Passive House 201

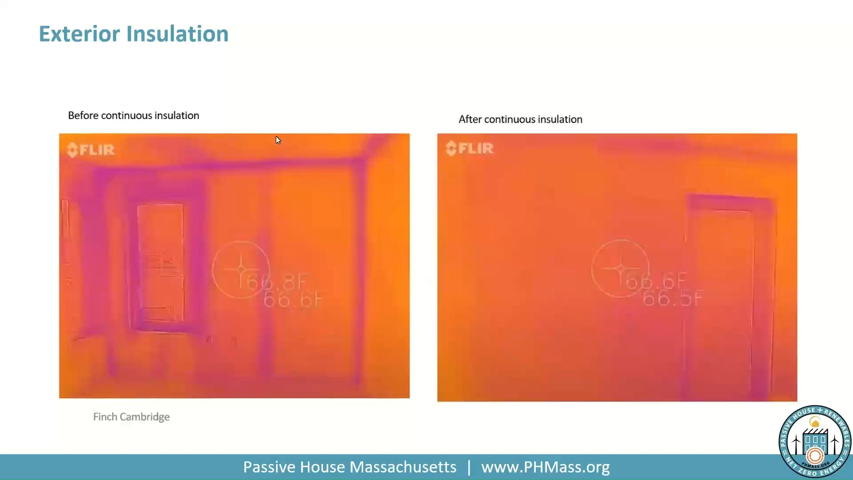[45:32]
The cavity insulation is in here, but the mineral wool is not. And then on the right, you're seeing after the mineral wool was put off. So you're seeing that mineral wool does have a direct impact on thermal bridging through the studs. That's one of the reasons we need to use it. So now I'm going to transition into thermal bridging. So what do we mean when we talk about thermal bridging? I mentioned it a lot. But what it is just places in your wall envelope, in your building envelope, where heat can transfer easier than it can through other materials. So certain materials, wood, metal, concrete, heat can travel easily through these materials compared to insulation, which has a very low thermal conductivity. That's why we use it.
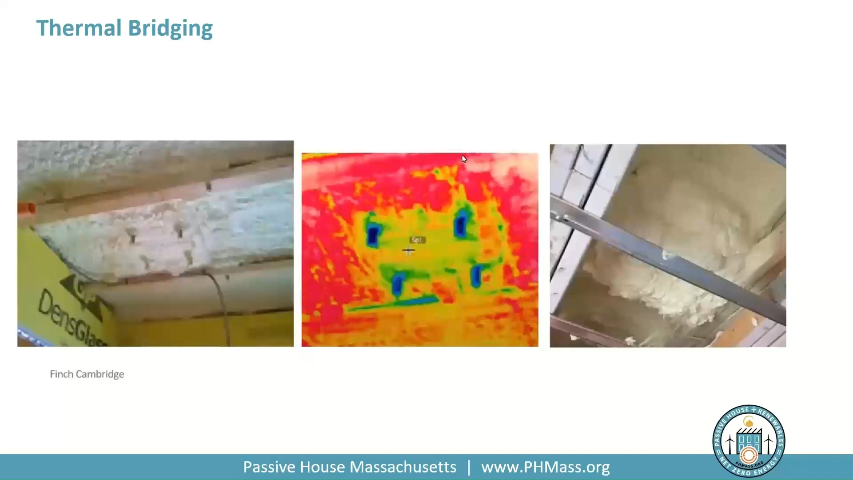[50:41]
What these are I think they were anchor bolts for some of the solar panels that they have on top of the project. They didn't think about these when they were designing the project, but this impacts them. So they had to go through and spray foam over all those afterwards. But it's just an example of where, you know, you might find a thermal bridge late in the process, but you still have to address it. All right.